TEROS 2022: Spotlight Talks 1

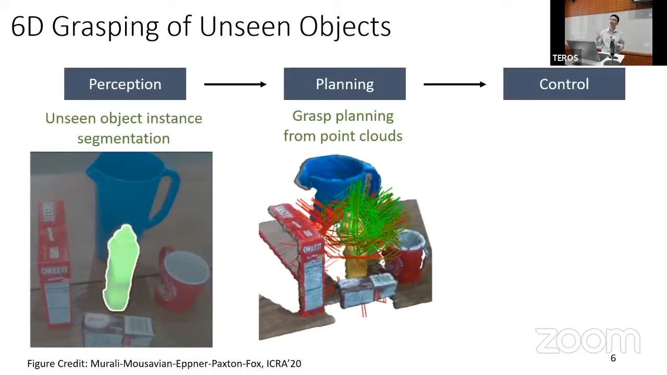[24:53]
objects these objects are not seen during training but the algorithm can still segment it you have a rgbt camera for each segmented object we can have a point cloud then there are some approach approach they can plan graphs from the partially observed point clouds once the grasp is planned then we can also plan trajectory to reach one of the graphs and finally the robot can grasp objects but again in this pipeline the problem is uh is open loop execution there's no re-planning of perception during the execution
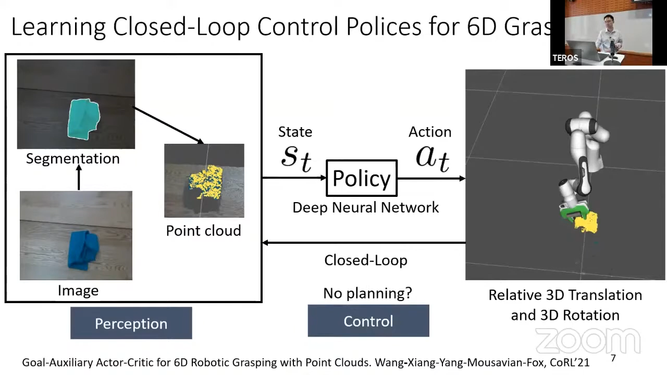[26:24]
and the policy is used for control you may wonder there's no planning that's true because this policy basically encodes all the plans the robot just needs to follow this policy for grasping right in order to learn this policy we combine our imitation learning and the reinforcement learning we can use a motion planner as
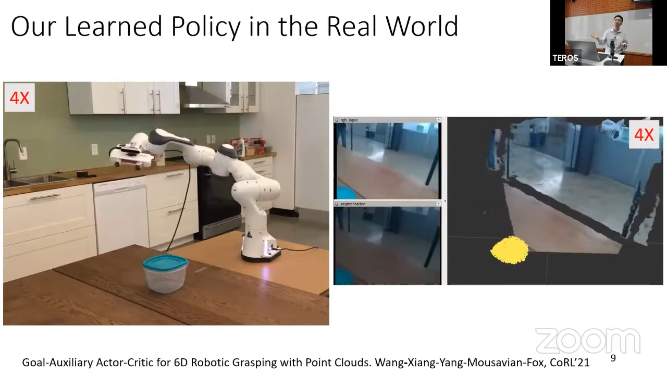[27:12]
training because we just trained on simulation with some 3d shapes but robots can still grasp the objects and because this is a closed loop policy right we can also apply this policy to human robot handover so in this example of the task to hand the object to the robot and the robot need to pick it so during handover also move around because it's a closed loop control the robots can follow the objects right so what's actually happening here is uh there's a perception system that can estimate the human pose all this red dot indicates the human body joints
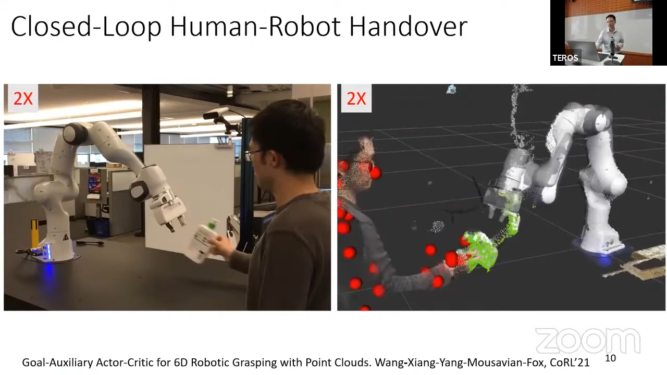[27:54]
so we can localize the human hand right then after that we can segment the point cloud of the object in hand and these green points are feeding to the policy to compute the control action for grasping uh here are two more examples of uh handover so we can move around the objects but the robot can follow